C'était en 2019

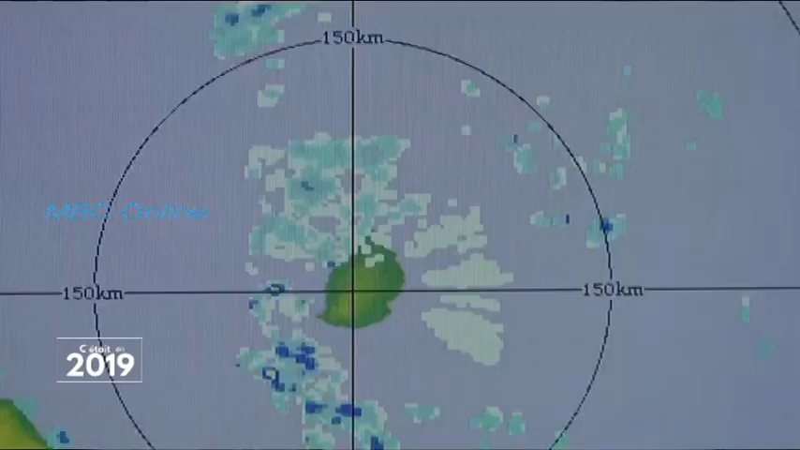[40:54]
Un bijou technologique qui permet désormais à nos météorologues de mieux analyser les nuages.